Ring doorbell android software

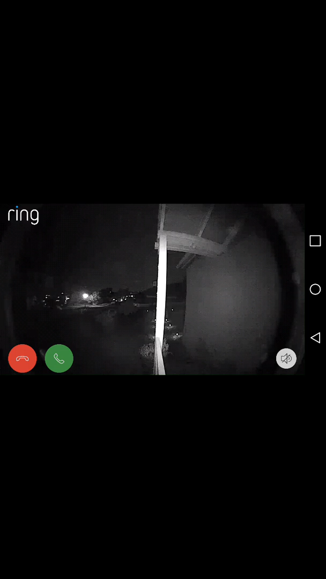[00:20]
And as you can see, it picks up the lights in the houses in the background, pathway lights. It's bright enough to brighten up the immediate area. It would be difficult to get any kind of facial recognition off this during the night. But during the day, it's got a great picture. It's good enough for security purposes at night. You can set up the motion sensing.